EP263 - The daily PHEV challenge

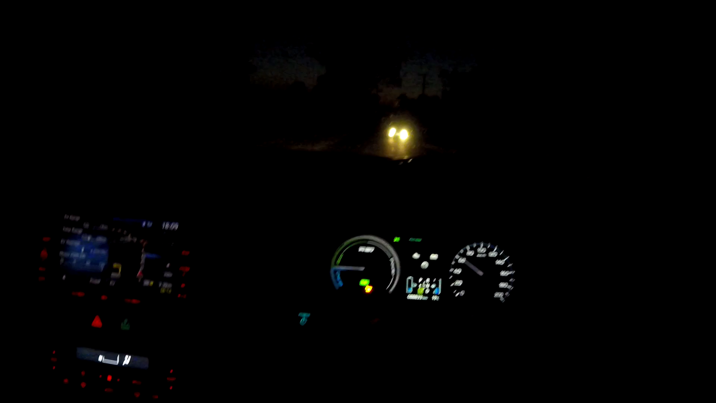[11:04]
yeah now it goes downhill for the next roughly six seven hundred meters or so i can just let the car coast here on 60 kilometers per
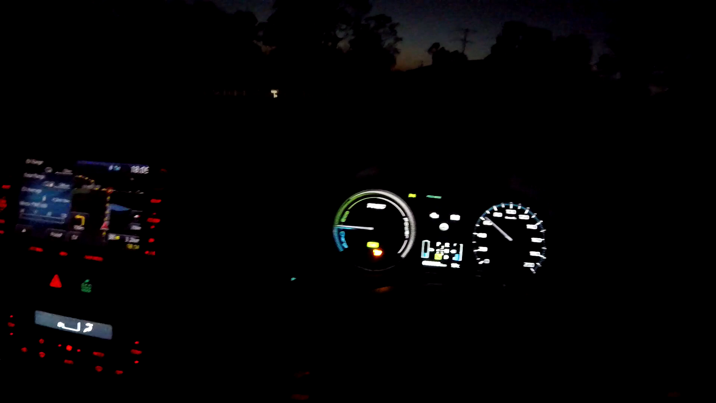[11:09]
hour using no energy at all and it just rolls it just rolls
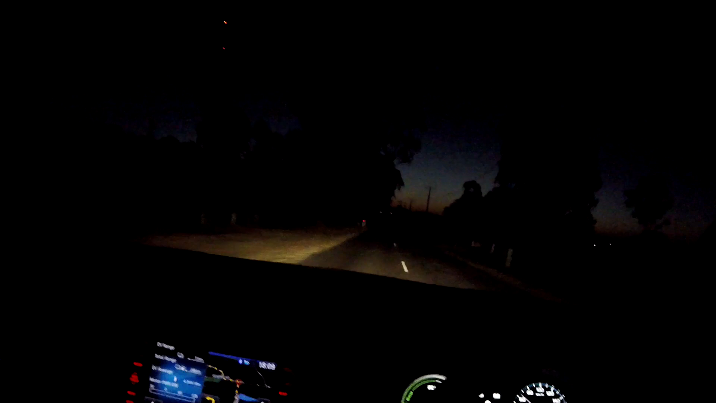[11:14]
doesn't use any energy we've got nine kilometers left on the dogs gone and only three kilometers to drive so very very very easy to do and again